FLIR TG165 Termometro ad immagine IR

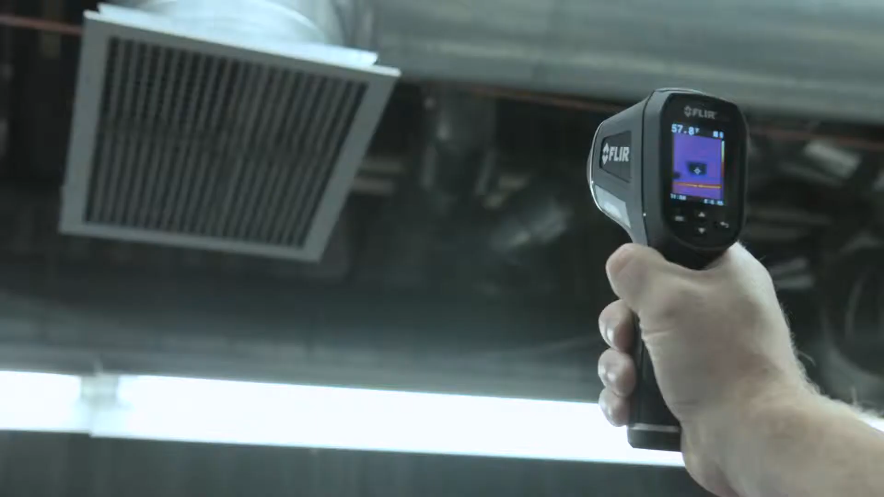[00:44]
Una pressione del grilletto attiva il doppio laser per aiutarti a inquadrare l'area da misurare,
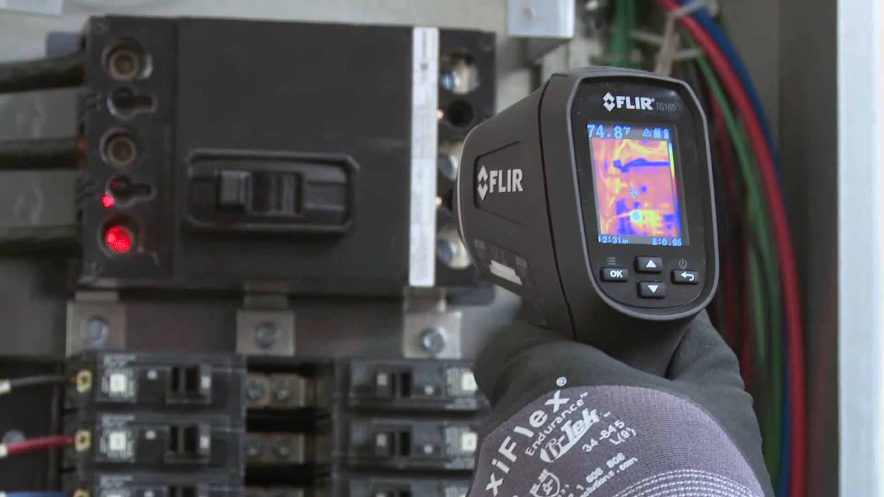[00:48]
On screen: spot 74.8°F
permettendoti così di salvare immagini e temperatura per la documentazione.
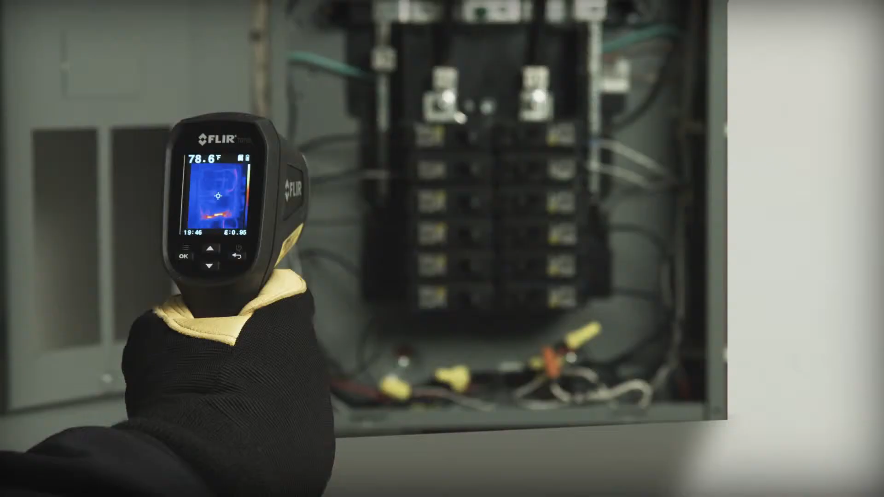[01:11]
On screen: spot 78.6°F
Il rapporto distanza punto di 24 a 1 consente
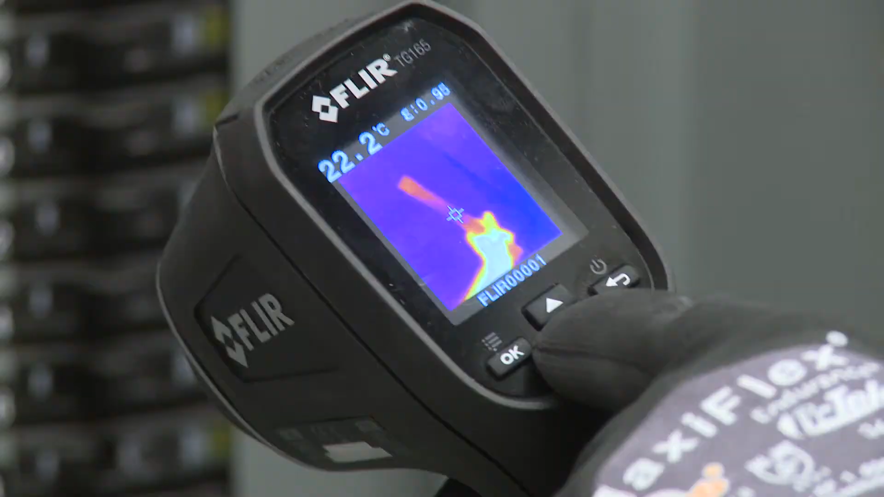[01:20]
On screen: spot 22.2°C
Mostra immediatamente i problemi ai tuoi clienti o scarica le immagini e i dati salvati per creare in seguito un report.